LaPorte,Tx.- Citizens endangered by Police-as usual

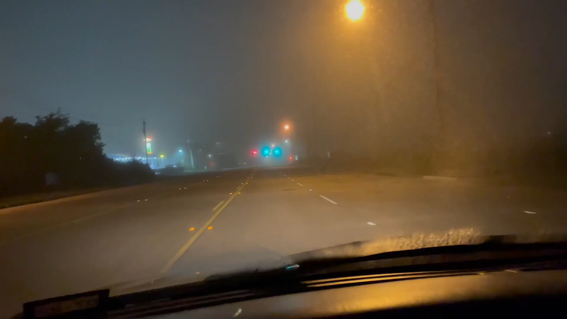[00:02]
Keeping in mind that the iPhone 12 Pro has a really good night vision capability, tell me when you can see the Laporte police car parked in the middle of the road. It'll show up on camera before it shows up to the naked eye. See the fog in the air?